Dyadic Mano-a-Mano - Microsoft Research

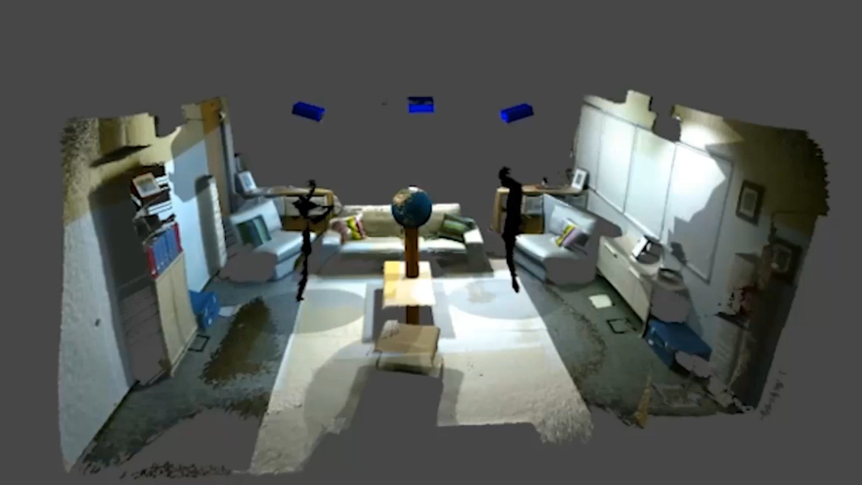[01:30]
This symmetric configuration of mano a mano allows for multiple simultaneous views by assuming that each user is unaware of graphics projected on the wall behind them or on their own bodies. Instead, those graphics are intended for the other user.
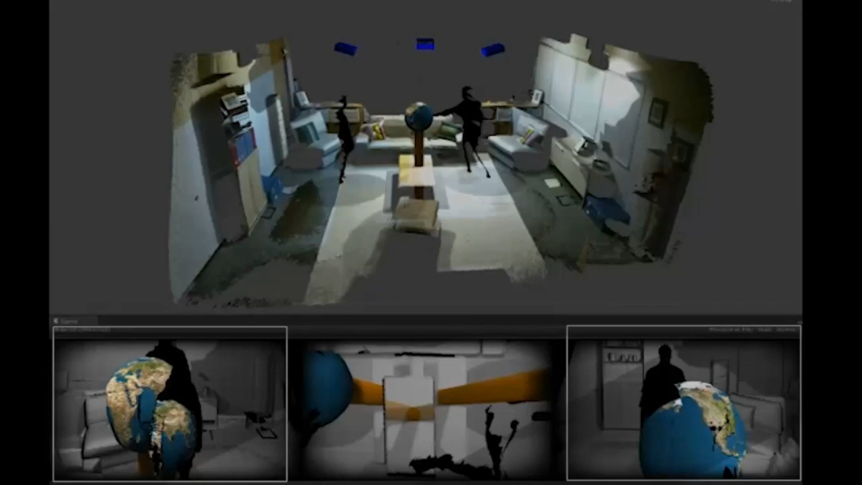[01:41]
For example, an object such as the globe is rendered twice, once for each user. Here we see the desired rendering for the first user and their corresponding view in the room.
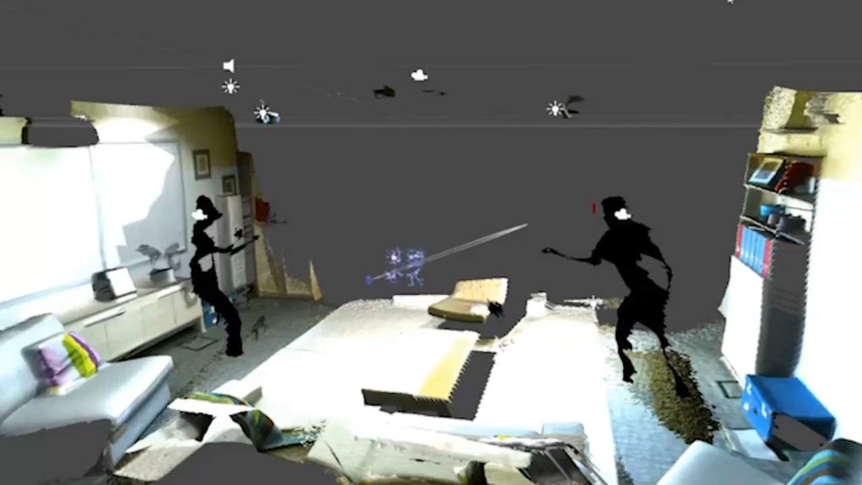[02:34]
It is easy to map a 3D model to appear as if it is in the user's hand or in the middle of the room above the coffee table.
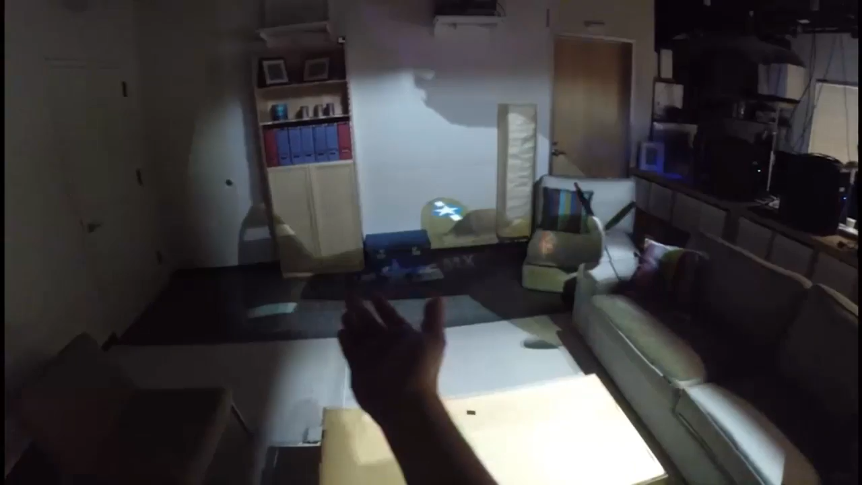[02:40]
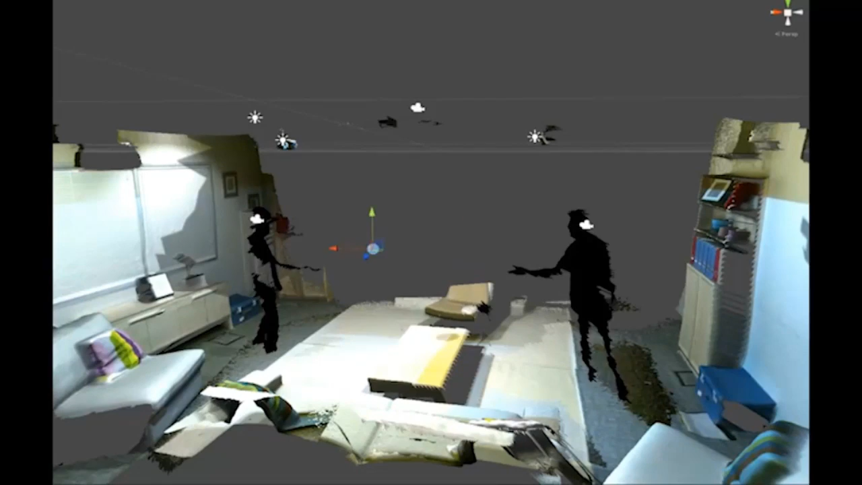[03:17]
Unity's rigid body physics simulator models the collision of the tennis ball against the real objects in the room.
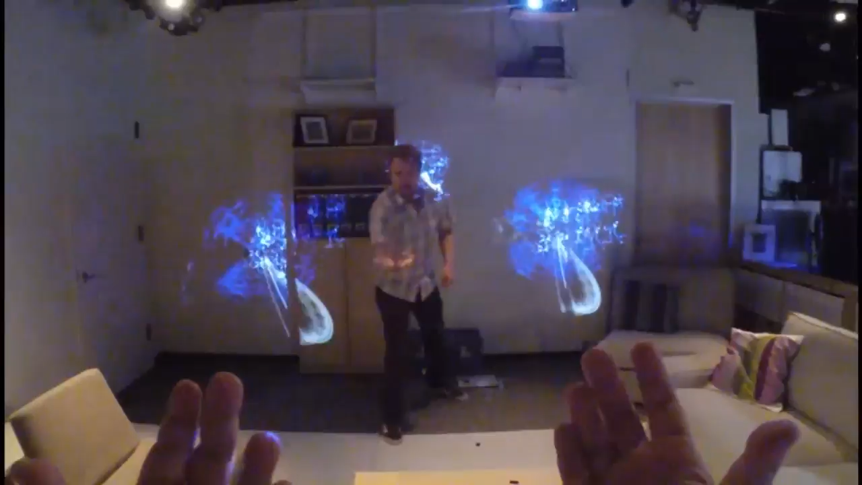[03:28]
In a combat style game a player can summon a fireball to their raised hand and throw it at the other player.
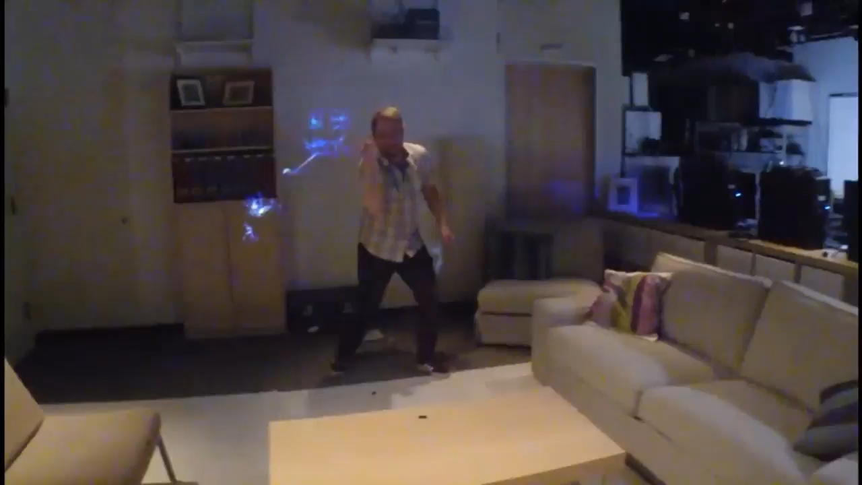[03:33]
Both players see the appropriate view of the action. When a player lands a fireball on their opponent this is detected as a collision of the
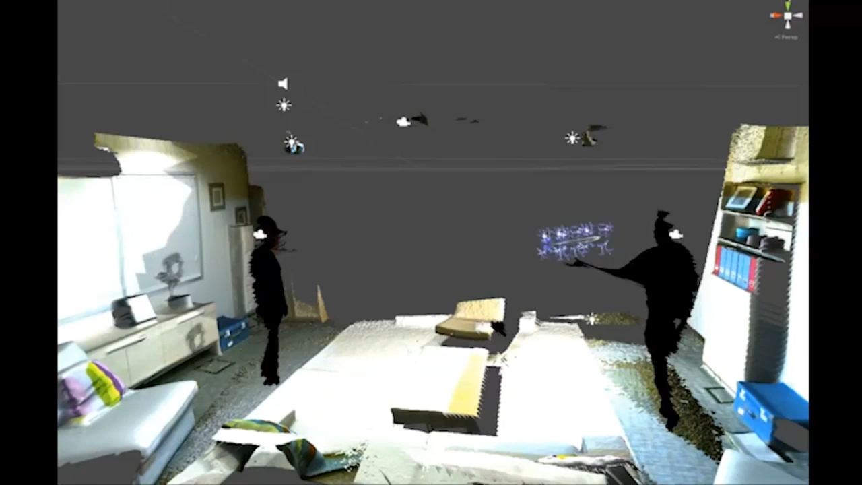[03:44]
fireball with one of a number of spheres which approximate the opponent's shape.
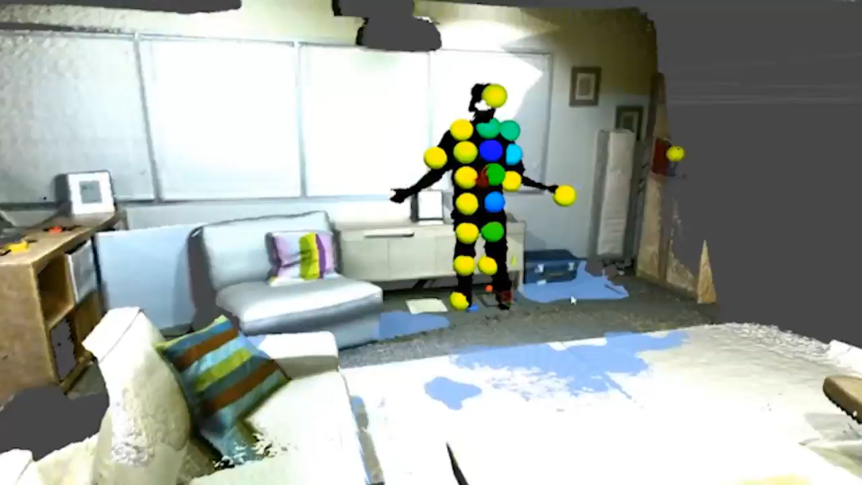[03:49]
Damage effects are displayed on the user. These follow the motion of the user through the use of optical flow based motion estimation in the Connect infrared image.
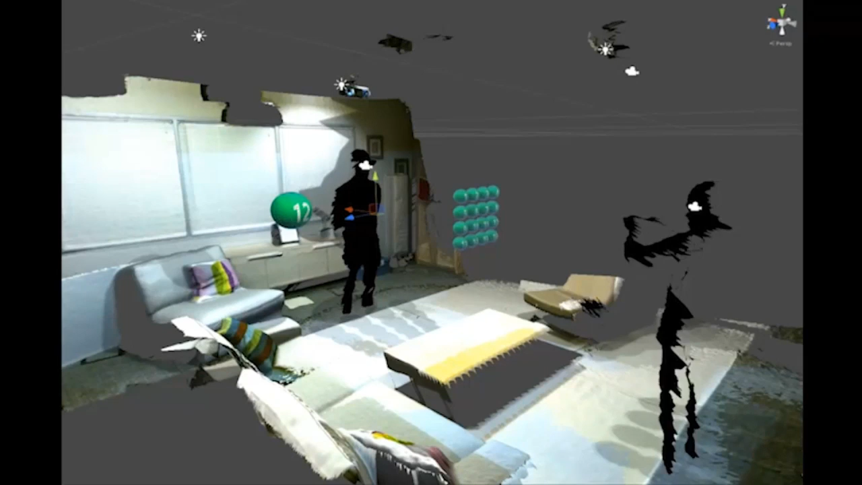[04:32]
In the second study a grid of 16 labeled spheres were rendered to appear between the users.